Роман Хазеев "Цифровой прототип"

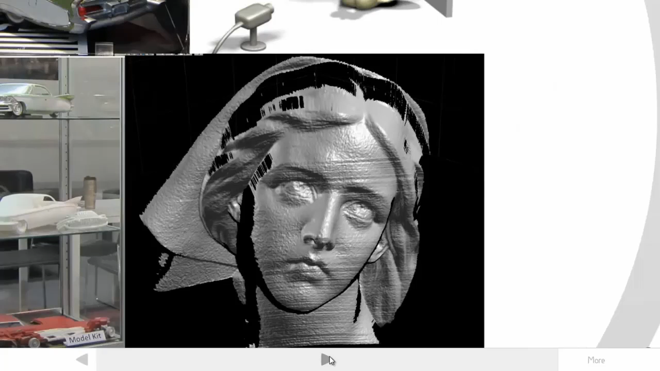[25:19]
прогибы проемы они вообще никуда не годятся и нужно как-то обрабатывать для этого существует софт софт скажем под названием геонаджик или рэпид форм они стоят совершенно безумно денег опять в принципе на единственный кто позволяет модель которую вы создали в трубу отсканировали
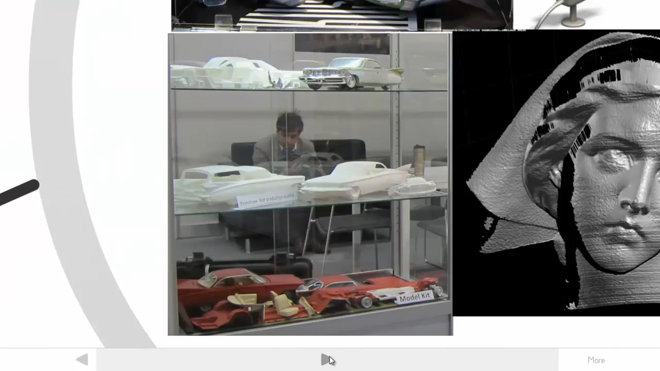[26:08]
мне вот это на выставке же германии мы сидим там михаил мой коллега спрятался в этом мы уже делали с помощью быстрого процепирования то есть это уже с готовая сборка уже созданная собранная по частичкам я в принципе покажу вам ее сейчас на венторе для чего вообще пригодилась очень сильно строить процепирование и особенно его